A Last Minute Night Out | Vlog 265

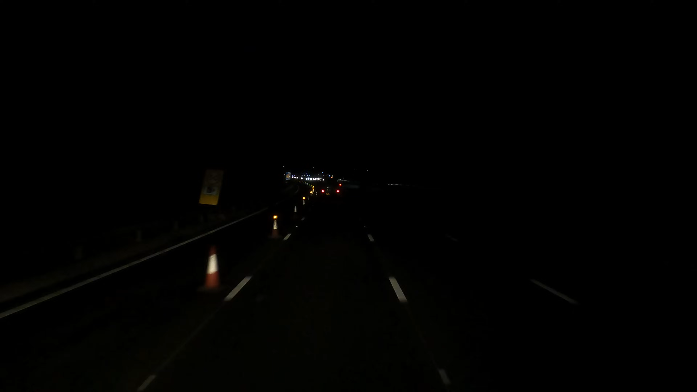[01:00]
I think they're just about to re-open it at the moment. So we've got the safety truck there on the right hand side. Might be able to see all the traffic. Going very slowly. Oh, that's one of the downsides about working so early. Got road closures all ready. So we've got two lanes closed just by Knutsford Services.
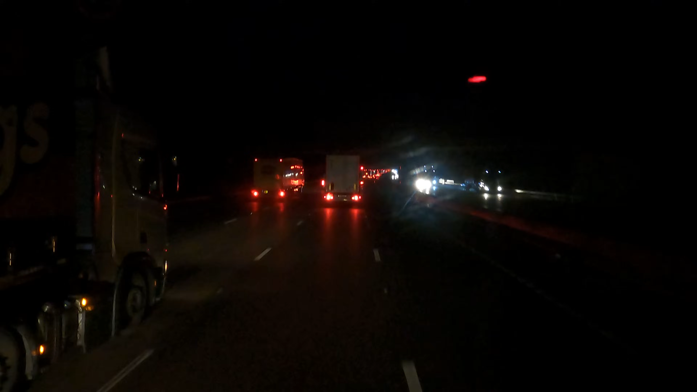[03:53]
Oh my word, that is really, really a sea of red lights just there. So if anybody would let me across again.
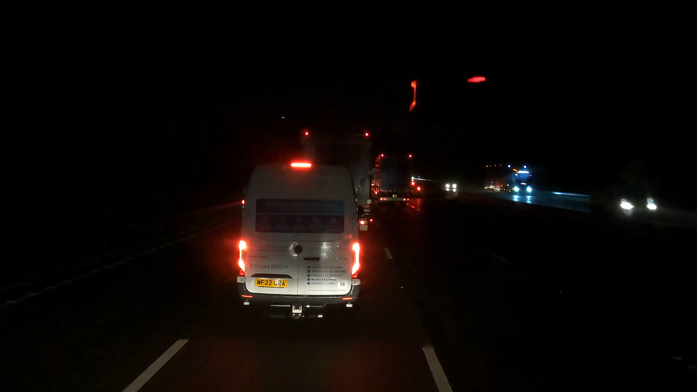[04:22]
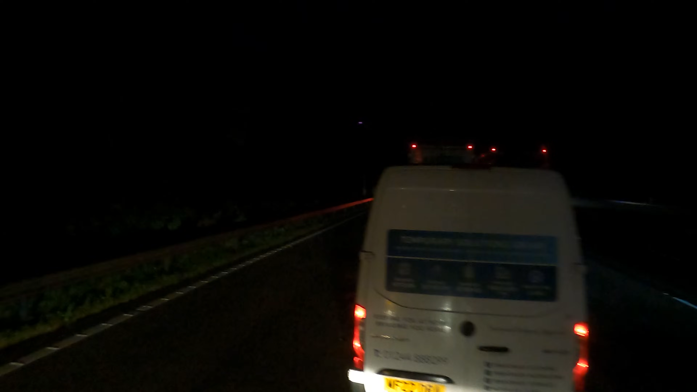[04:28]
Didn't want to just pull out on them. Thanks very much. My word, it is just completely backed right up.
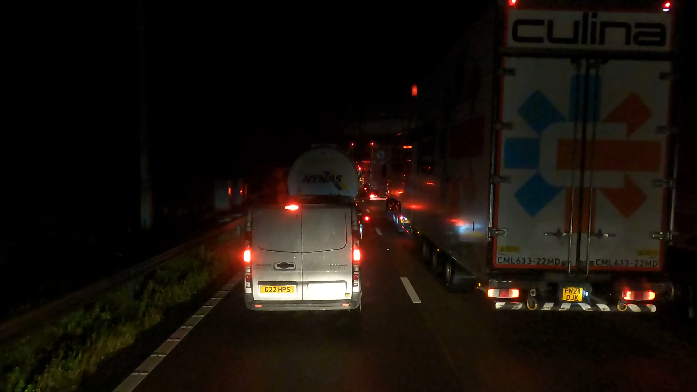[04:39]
So I'm just getting in the lane nice and early so we can come straight off. It's currently 5:30 at the moment. Just creeping down the first lane at 3 miles per hour. Hopefully it'll clear up shortly. It's 20 to 6 now. So I'm hoping they might be reopening the motorway soon. If so, that should relieve a lot of this congestion.